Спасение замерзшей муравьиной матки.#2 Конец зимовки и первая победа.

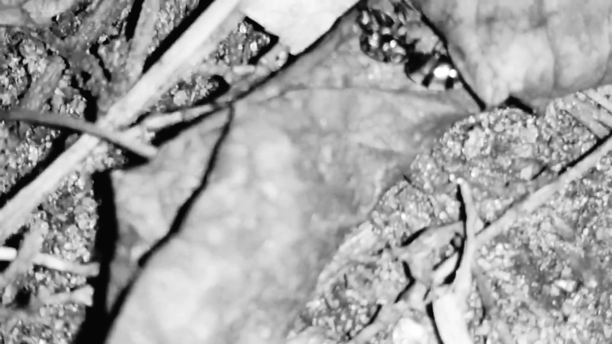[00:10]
Походу сдохла, я не знаю, но она вроде как-то шевелит даже усиком Что-то мне вообще крипово на самом деле, удивительно